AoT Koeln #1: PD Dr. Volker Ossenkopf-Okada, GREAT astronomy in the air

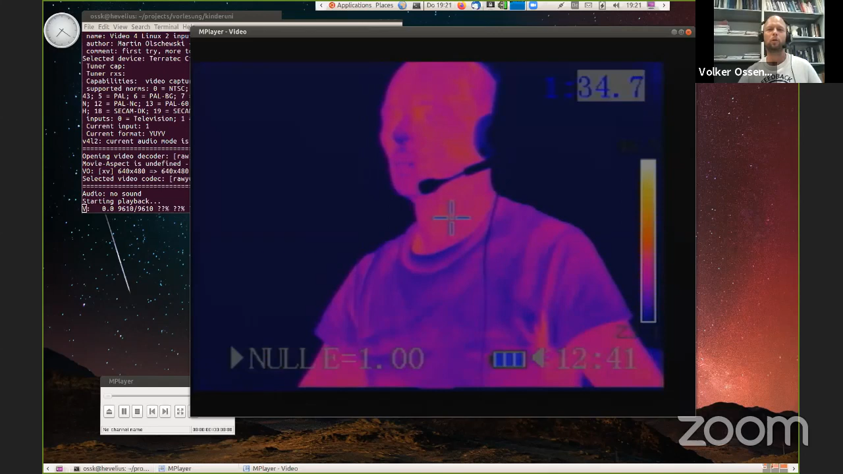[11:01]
So without this infrared picture, you basically don't know how I'm heated up. So this is one problem with this. Namely, I have here a small experiment. What I show you here is this is just a glass shield.
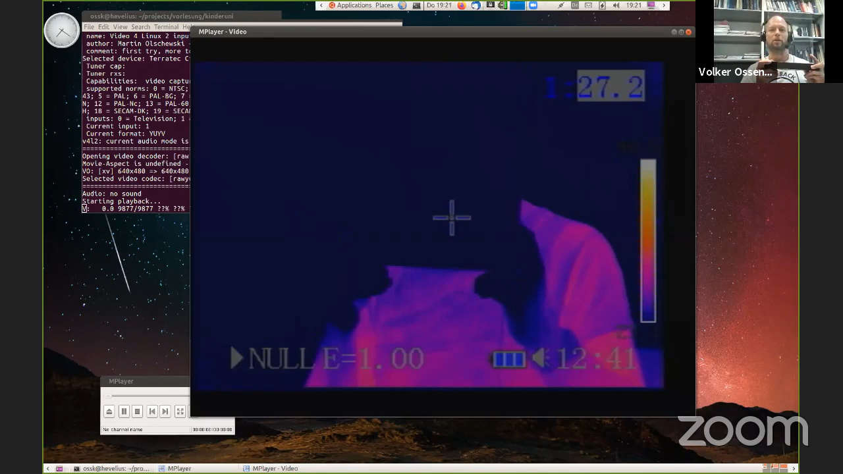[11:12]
So through the normal camera, you still can see me.
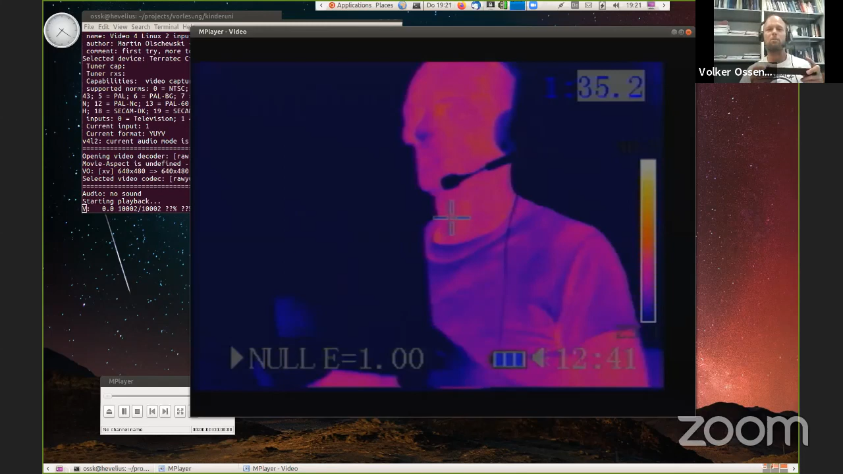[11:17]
But through the glass shield, you can't see me at all.
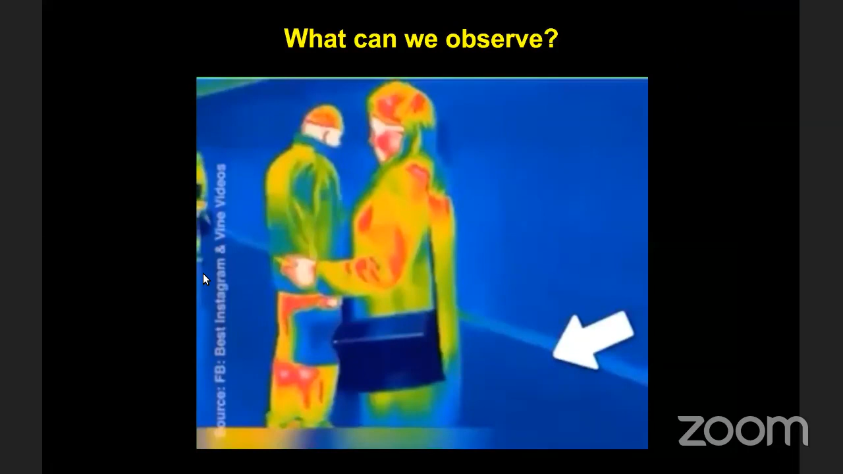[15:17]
What do we see when we look in the infrared and an experiment is nicely shown here. So that is taken with the infrared camera and looking at that blob, you can guess what it is.
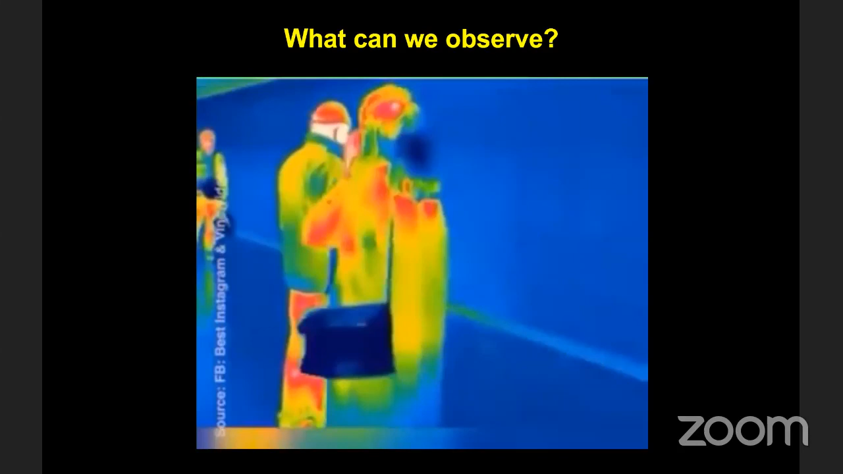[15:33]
So we observe gases and obviously the gases in this case are not that smelly. But that also contains some water vapor and other gases. So what we want to know, of course, is more in detail, what are those gases that we can see in the infrared.
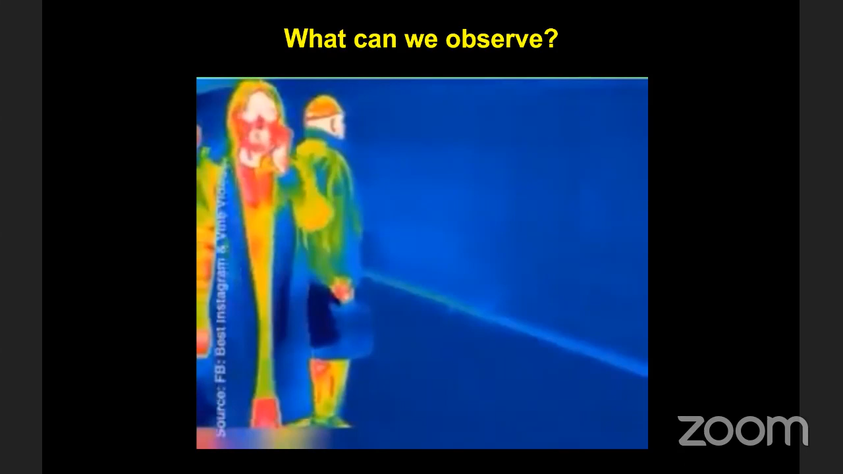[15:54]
And for this, we can employ some spectroscopy,